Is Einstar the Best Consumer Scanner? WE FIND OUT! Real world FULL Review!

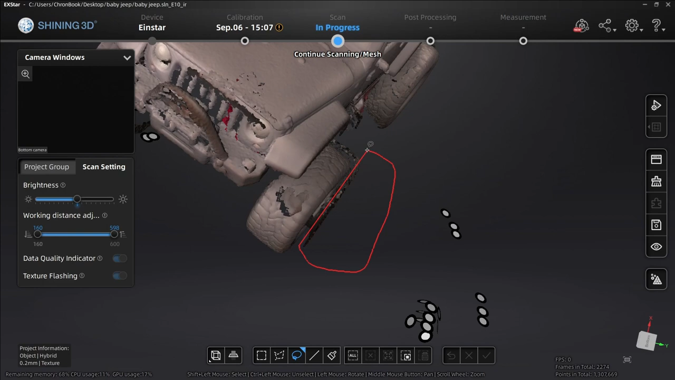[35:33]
Let's go ahead and chop some of this away.
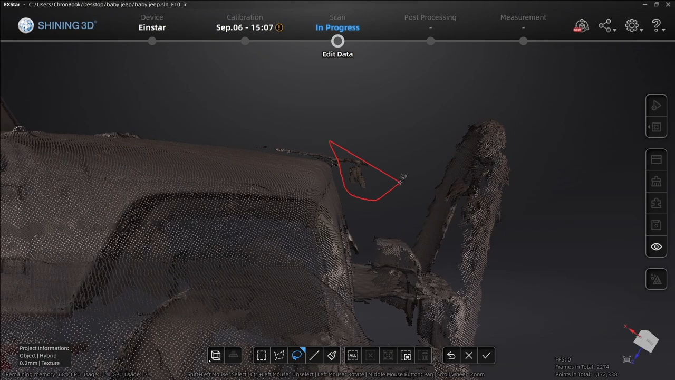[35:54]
and chop some of this away.
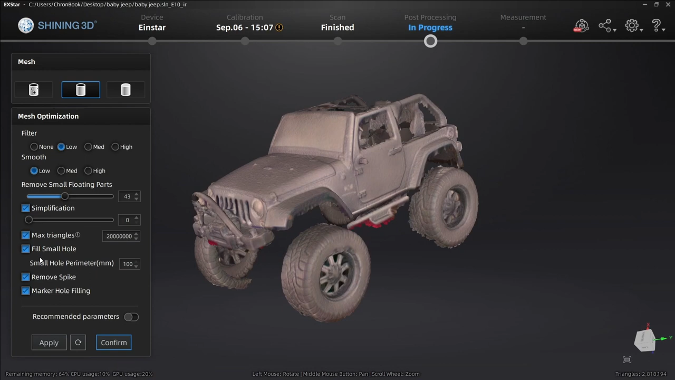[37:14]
I'd like to see a little bit more detail, but I did a pretty quick, pretty quick scan here. Let's say you wanted to use this model and make a car body for a RC car.
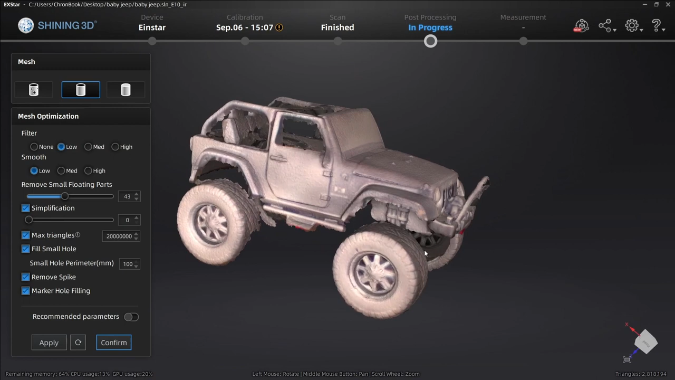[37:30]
You could go ahead and delete these wheels. You go ahead and let's make a straight line.
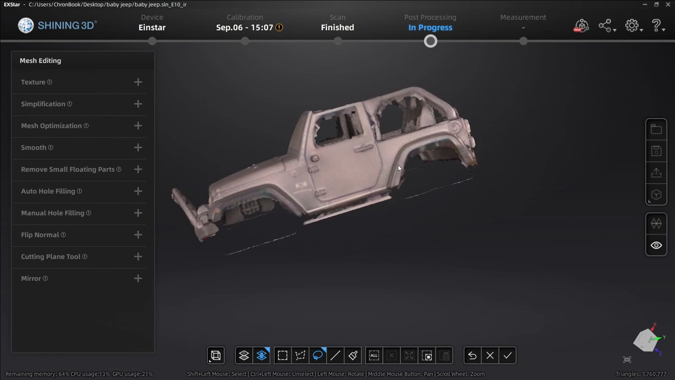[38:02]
You can go ahead into your mesh mixer or other programs and clean up these extra little bits of data here.